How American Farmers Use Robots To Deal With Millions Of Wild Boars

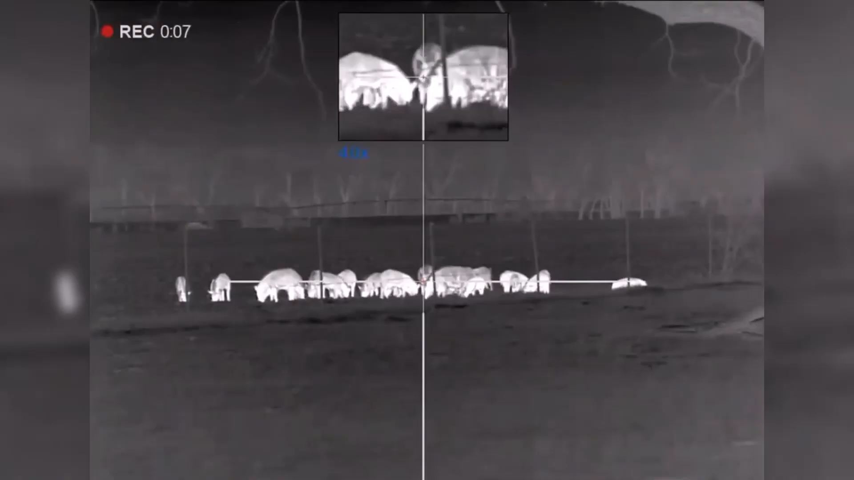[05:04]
vision equipment allows hunters to locate and eliminate predators more precisely 63 coyotes and wild pigs were
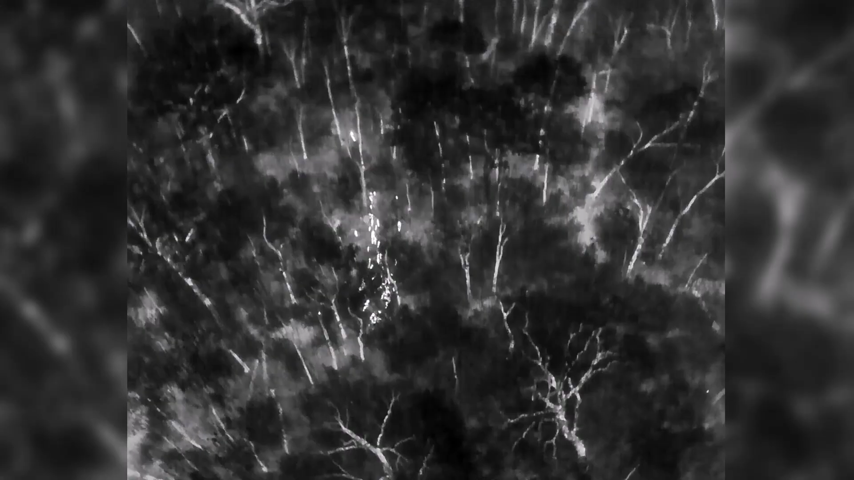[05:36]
drones can survey vast areas of farmland